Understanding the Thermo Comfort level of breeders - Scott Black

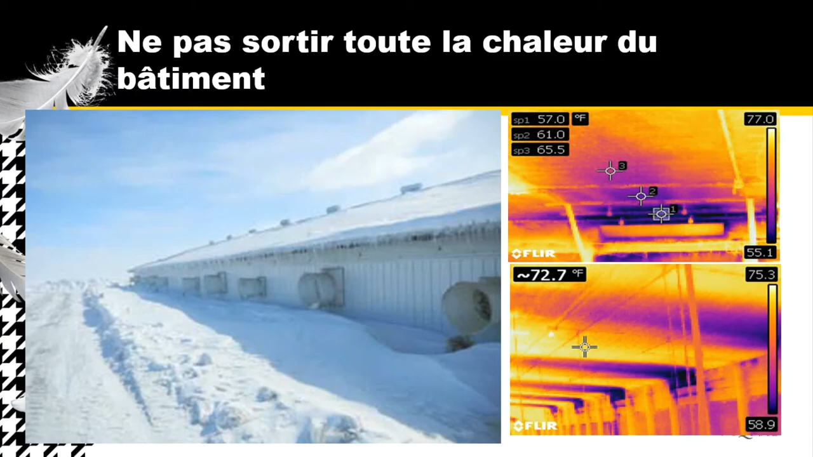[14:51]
We need to be smart and be efficient, bring the air in from the right ways so that we don't cause the house to be too cool. Here's another video of some houses that are going through the feeding operation and you can see that there are four fans in this particular house. Fan number one, two, three, and four. All four houses, all three of the four fans are actually moving air. One of them is completely off.
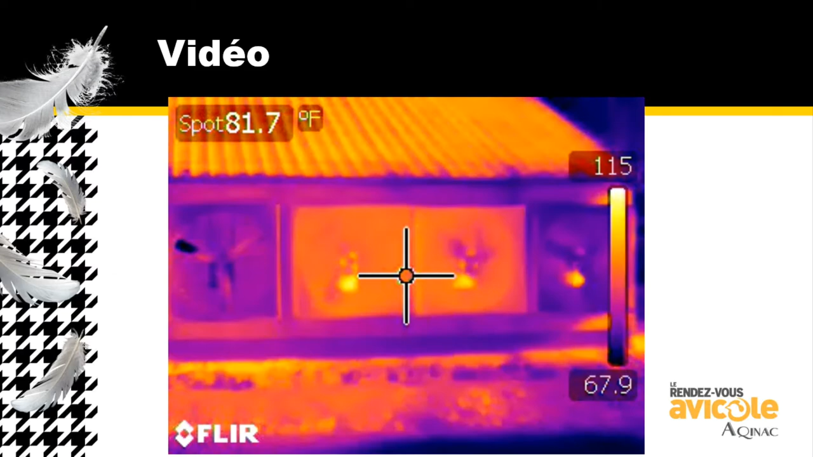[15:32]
On screen: spot 81.7°F
Fan number one is completely off. But look at fan number four. Is it doing much of, is it pulling much heat out of the house? Not much at all, is it? You can see the motor's running. Motor's right there. You can see it running fairly well. But it's just not extracting as much heat as the other one. So how does heat and heat stress affect fertility? It affects fertility more in the males and can be up to 15 percent during the summer months. It doesn't take a whole lot of heat in order to affect the male.
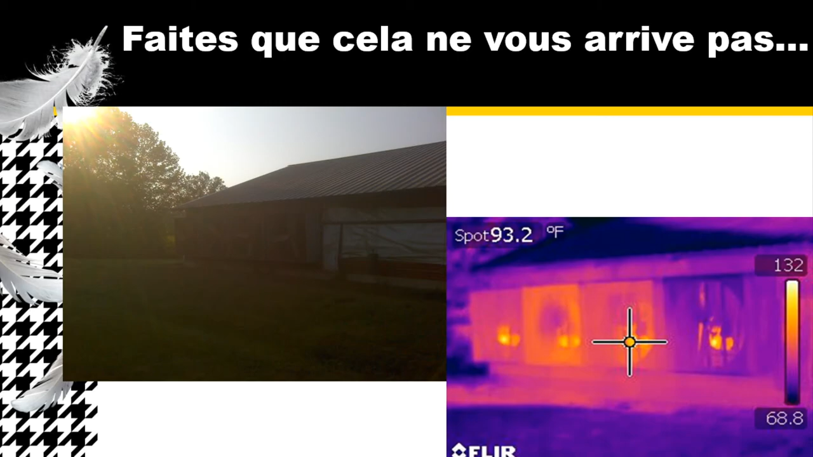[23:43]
On screen: spot 93.2°F
we just see four fans that are rotating and we think it's doing a good job. However, our thermal image tells us we've got some inefficient fans that's leaving some heat inside the house.